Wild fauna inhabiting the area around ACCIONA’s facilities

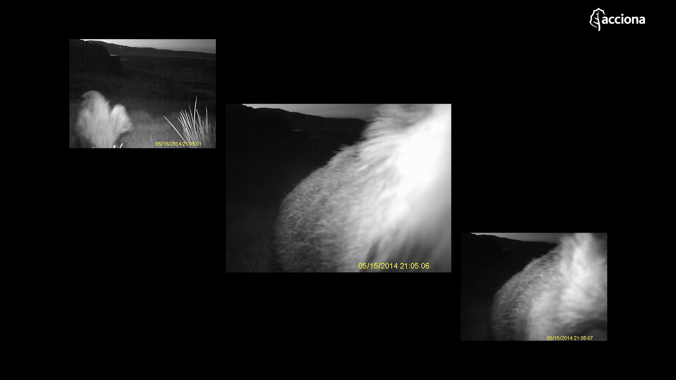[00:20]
They observe, eat, hunt, run, live free.
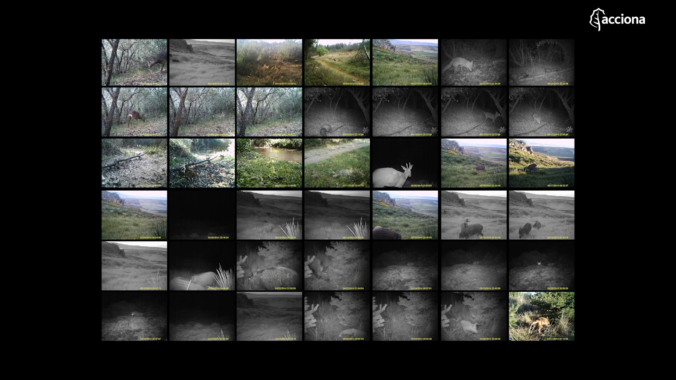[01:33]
42 cameras set up near Actheana installations.